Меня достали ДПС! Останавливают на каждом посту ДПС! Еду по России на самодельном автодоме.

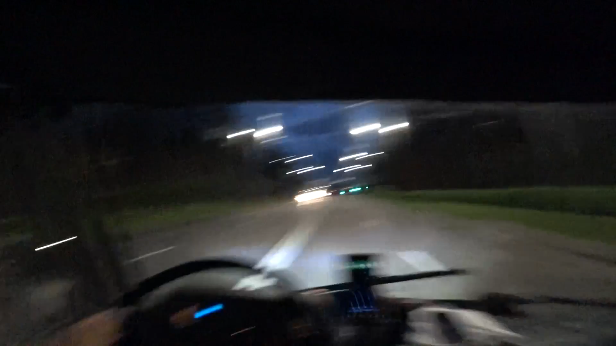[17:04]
А? Кто знает? Кстати, 10 часов вечера. Потому что нет пробок!
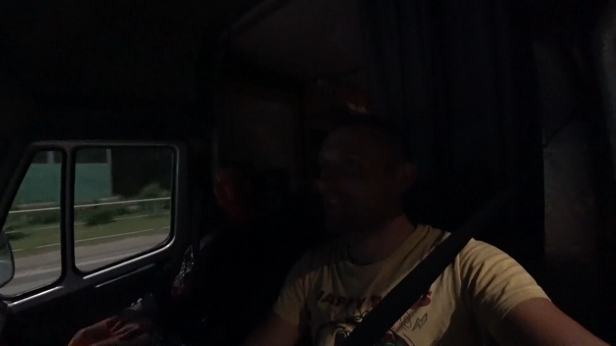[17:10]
Решил уже ткануть. Я вам скажу, что мой ближний вообще ни хрена не светит. Фары нормально так лупят. Габариты, да? Ой, габариты уже. Противотуманки. А где мой свет другой?
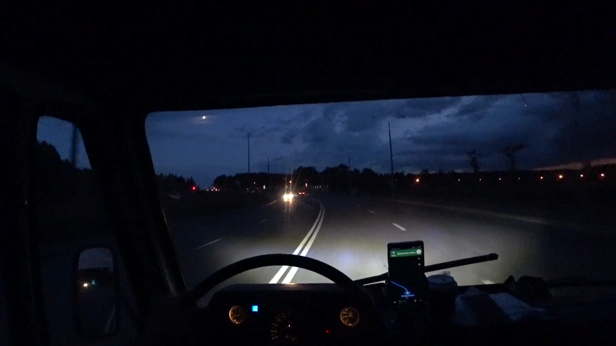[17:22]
Лампочки ж поменял. Всё без толку. Не, ну дальний, о, горит. Говоришь, любишь 10 часов, да?
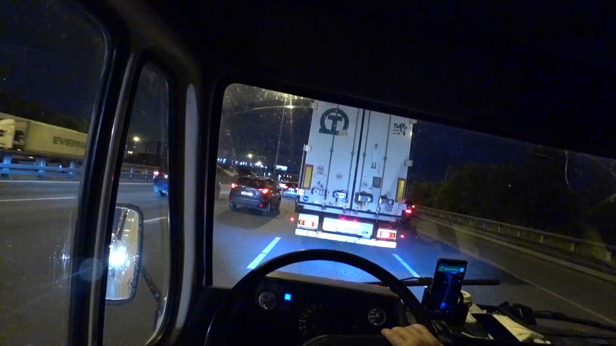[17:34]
Это и не входило в мои планы. Москва стоит, друзья. На МКАД остается всего лишь полтора километра. Километра 200 метров. И мы уже едем долго. Наверное, минут 10-15 стоим, да? Мы вообще-то, наверное, на МКАД ели, нет? Нет, МКАД, вон написано МКАД. И вот в МКАД. Мы ещё не доехали до МКАДа. Мы из МКАД еще.
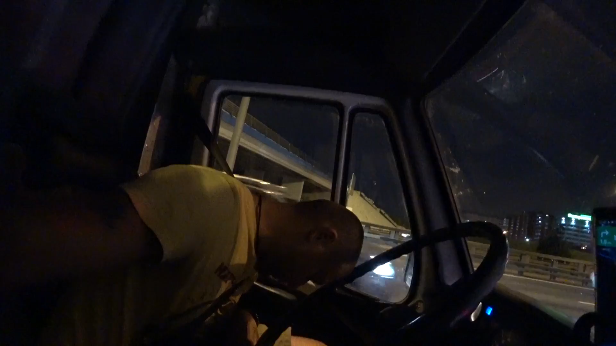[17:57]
Эти пробки. Пробки, пробочки. Зато можно хорошо рассмотреть каждый дом. Мы уже передвинулись почти, друзья. Осталось всего лишь 800 метров до поворота. Было 1100. Наконец-то мы вырвались, друзья.
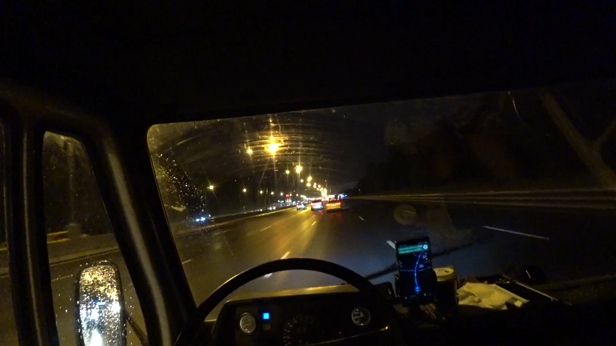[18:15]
Там просто грузовик въехал в тачку. Из-за этого образовалась пробка. Мы на МКАД несемся на всех парах. 80 км в час. Остается совсем чуть-чуть. 11 км. Уже, честно, устали. Особенно последний вынес этот МКАД.